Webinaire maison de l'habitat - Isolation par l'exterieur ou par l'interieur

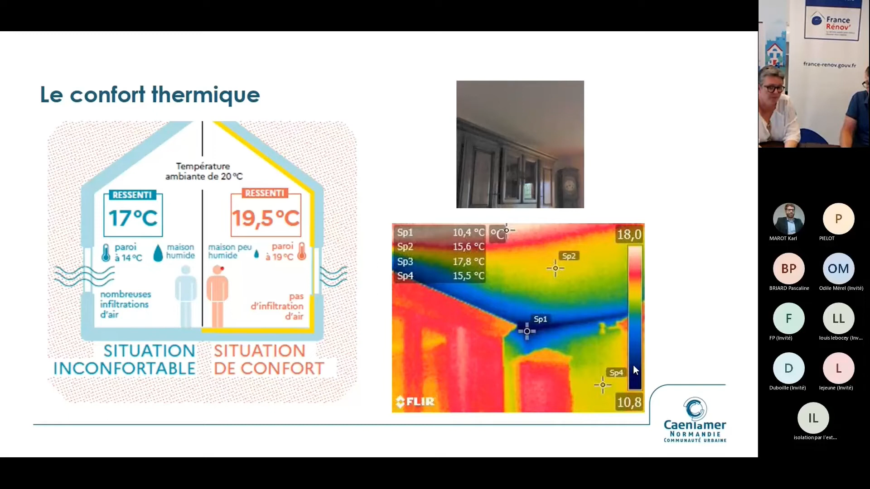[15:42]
On n'a pas tous des caméras thermiques chez soi, du coup, on fait comment ? Alors, il y a 3 réponses. Soit, effectivement, on souhaite avoir une étude avec Audit, avec quelqu'un qui a une caméra fraauge, on pourra bénéficier, effectivement, des clichés. Sinon, il y a des petits thermomètres à viser laser, comme les thermomètres médicaux, en fait, mais qui sont faits pour les murs,
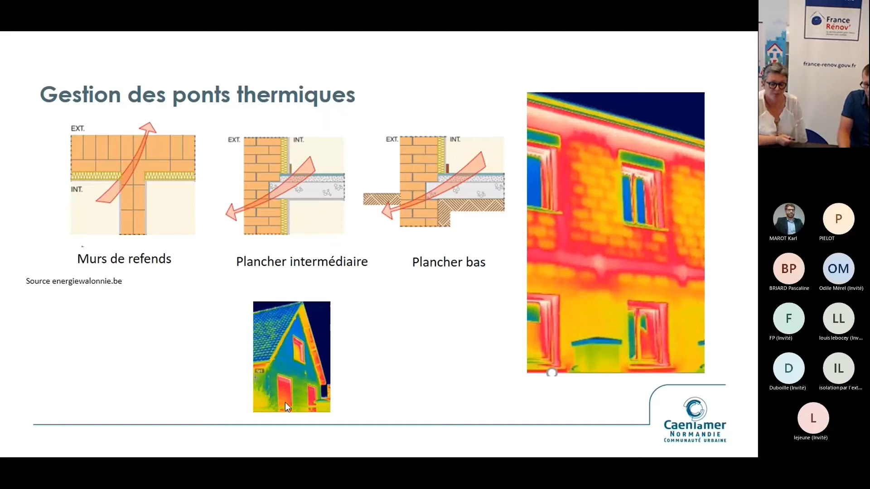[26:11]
Pour comparer, ici, une isolation par l'extérieur. Alors, il y a des interruptions qui sont faites, qui sont là, parce que là, il y a des menuiseries. Donc, elles sont fondamentalement des éléments qui présentent plus de déperditions. Et sur le mur, on voit bien une homogénéité des températures. Il n'y a pas d'interruption. L'isolation par l'extérieur, elle provoque ça fondamentalement.